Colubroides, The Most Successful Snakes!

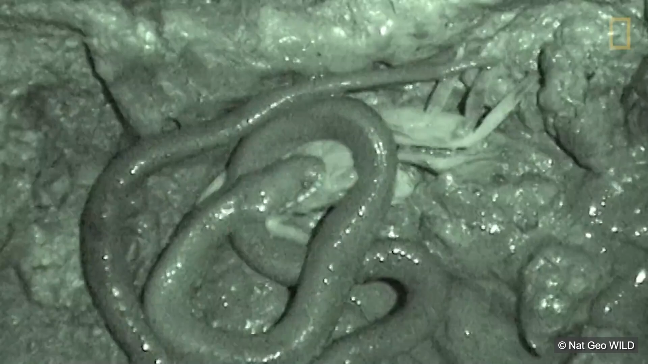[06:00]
to dismember their prey before swallowing it as some tear apart crabs with their coils in order to make them more manageable to consume the remaining snake families are